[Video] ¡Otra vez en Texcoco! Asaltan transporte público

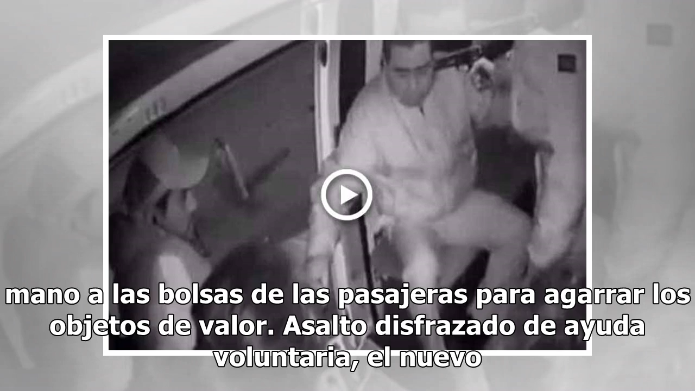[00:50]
mientras la mujer mete mano a las bolsas de las pasajeras para agarrar los objetos de valor. Asalto disfrazado de ayuda voluntaria, el nuevo modus operandi en el metro.